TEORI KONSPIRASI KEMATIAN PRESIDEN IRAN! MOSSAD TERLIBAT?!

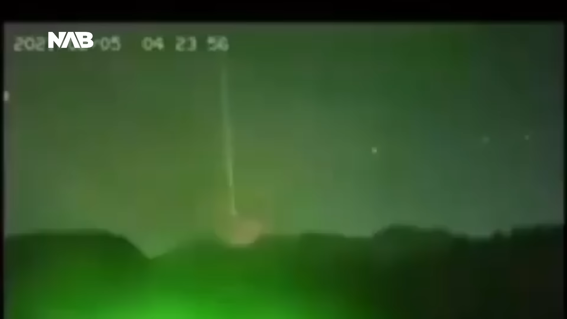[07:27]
DEW atau laser ini adalah salah satu senjata peramutakhir yang tidak terpengaruh oleh cuaca buruk,